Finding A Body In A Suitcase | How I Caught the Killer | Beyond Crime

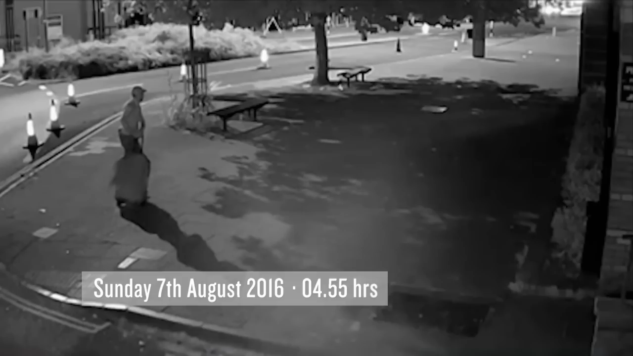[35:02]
they believed showed Kostadin Kostov moving the suitcase containing Gagana's body from her flat to the railway siding